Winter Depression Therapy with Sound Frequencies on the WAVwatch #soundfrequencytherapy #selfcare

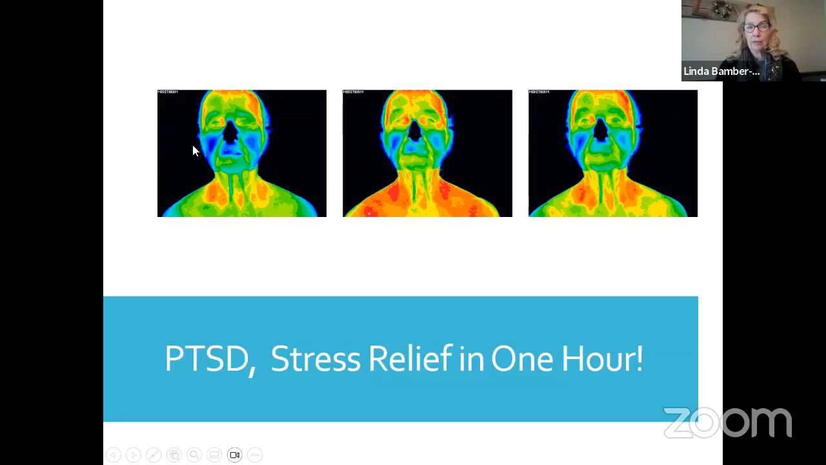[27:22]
So this is what you're supposed to look like here, but you are definitely not supposed to have any heat or as much heat as she did. And then we'd use the wave watch another 30 minutes and took a third picture, and this is what she looked like, and there was more improvement even then. So here's the second series that I took of her, and this is a side view. So on the right-hand side, this is what she looked like to start with. And you can see all of this inflammation and redness and heat, you know, and pain, basically. So we ran also inflammation, pain, and trauma, and the PTSD.
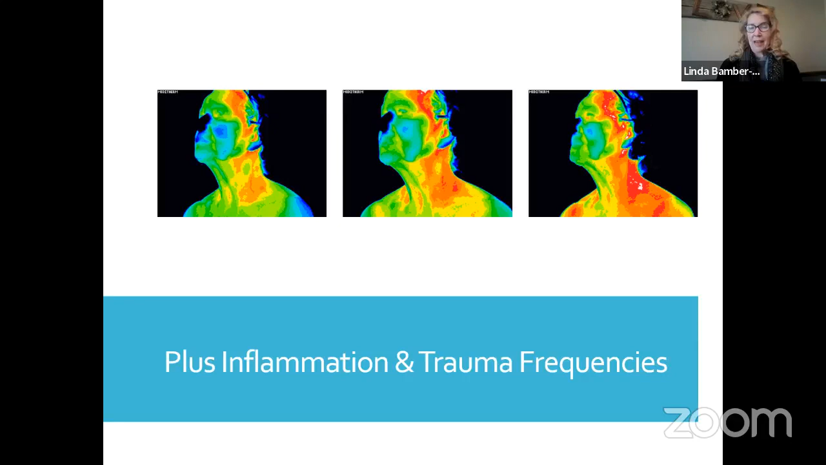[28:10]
And then you can see that in the second 30 minutes, pain went down a lot. And then the third image that I took that is on the left, that this is very much reduced. And so I also have a picture of her, and I've showed this before, but it's kind of fun to see, I hope, you'll think.